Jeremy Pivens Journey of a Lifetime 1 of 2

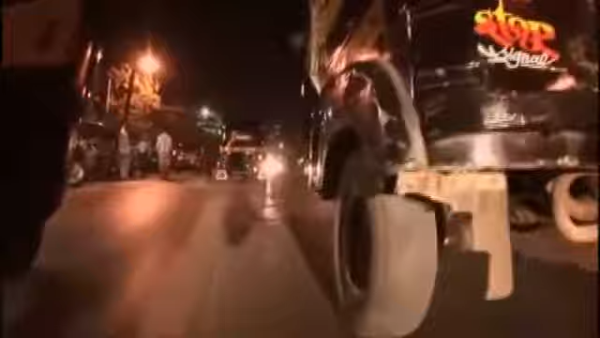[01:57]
On the drive from the airport, my senses were immediately assaulted by the heat, the smoke and the noise.